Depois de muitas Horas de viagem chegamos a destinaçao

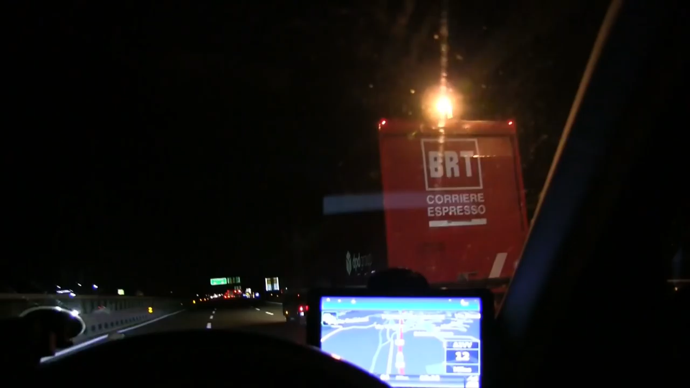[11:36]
Corrier. Bom, aqui a gente passou Bolonha, vamos começar a subir o morro aí agora, ó. Vamos fazer o Apenino, né? Essa variante nova aí, né, que falar ali.
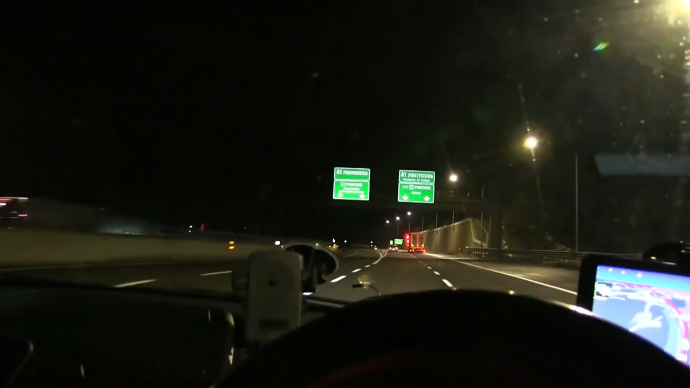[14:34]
A esquerda, a estrada velha, e a reta aqui onde eu tô indo, a estrada nova.
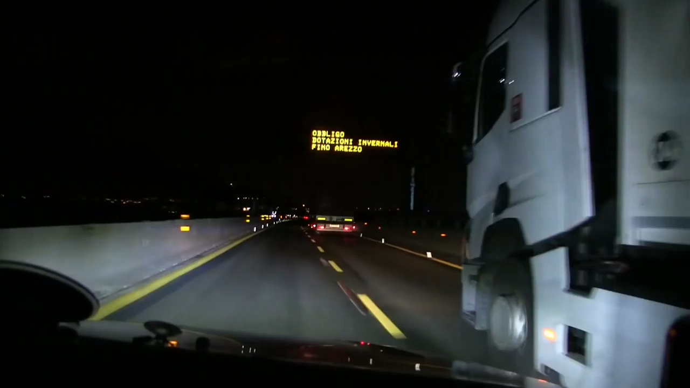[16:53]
Eu falei, o que não tinha na Suíça tem aqui, ó. Tá lotado de caminhão. Negada tá tudo trabalhando de madrugada aí.
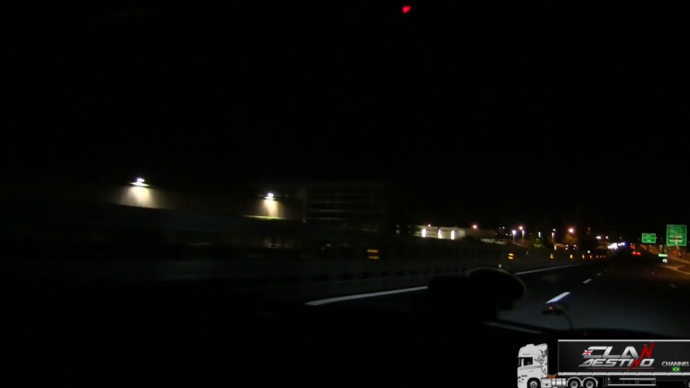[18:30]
Melhor, isso aqui é Sesto, né? Não é Ancora. Não é Ancora. Ainda não é Firenze, não é Florença, não é Sesto, mas já é periferia, já, né? Praticamente estamos quase em casa.